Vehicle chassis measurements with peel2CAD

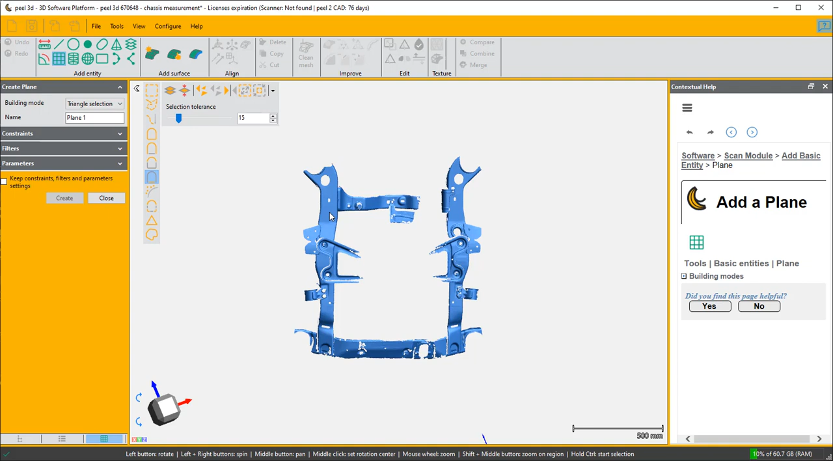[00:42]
line alignment so I need to create first of all a plane so I go to add entity and we'll do it by selection on this part of the chassis which
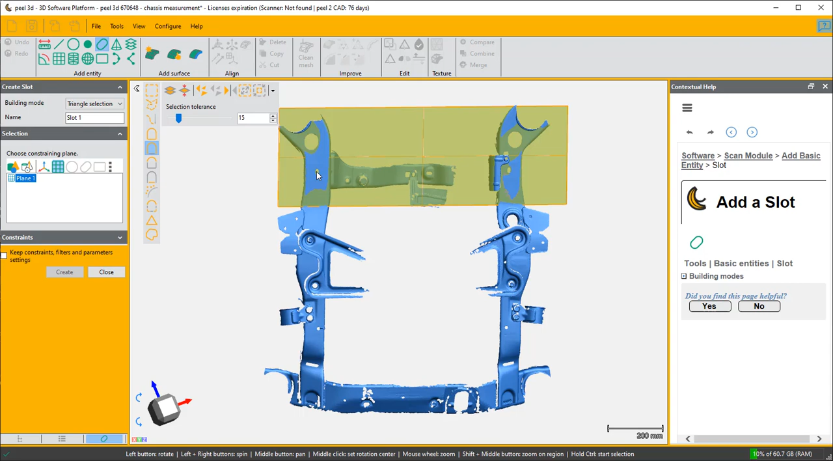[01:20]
I'm going to choose in fact by boundary selection and it highlights the boundaries that are available to me so I'm going
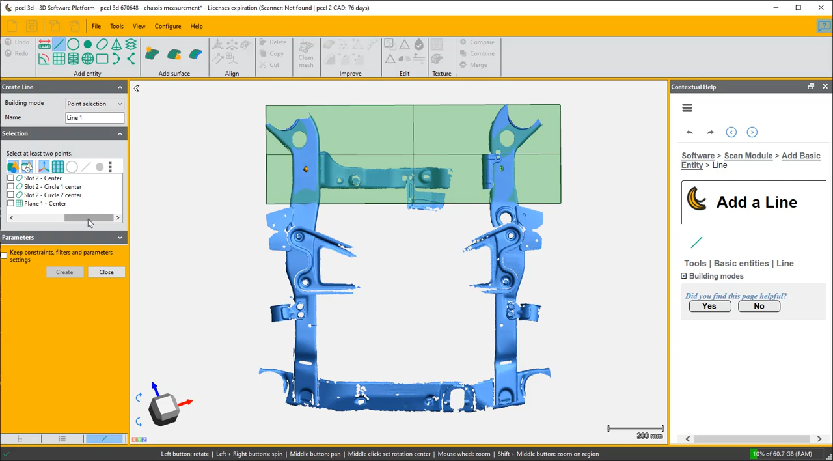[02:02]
center so slot two center create and close and now I have everything I need to align this to a more sensible
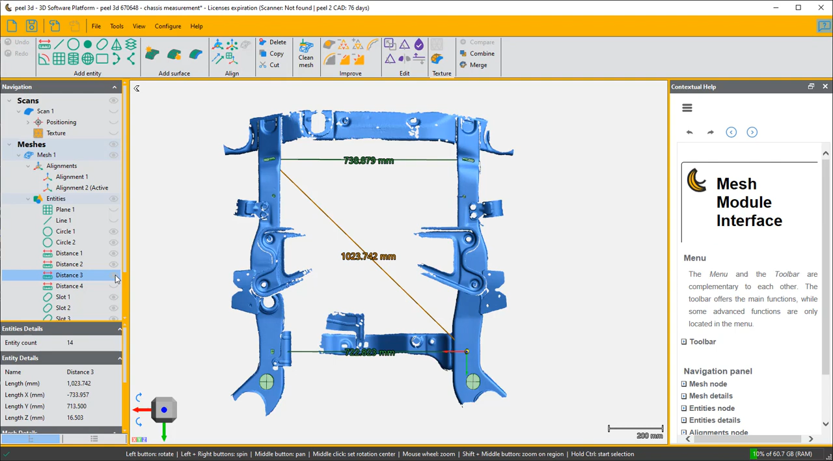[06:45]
thousand and twenty three so there's 24 so there's six millimeter difference in the diagonals between these points which is a slight very slight twist on the chassis but that's how you can get your measurements of chassis twisting and we could have done
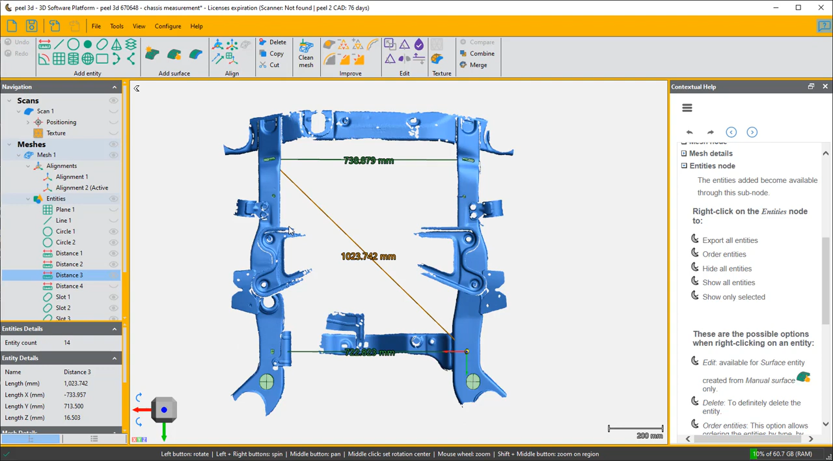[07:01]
other points for instance we can go from circle circle one center which is on the left to circle two center